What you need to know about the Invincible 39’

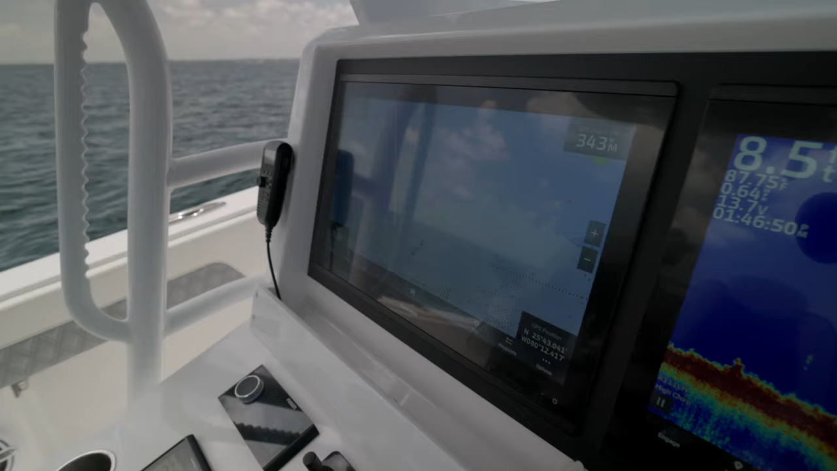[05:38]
Up here, you're going to see two Garmin 22-inch MFDs, a nice full enclosure.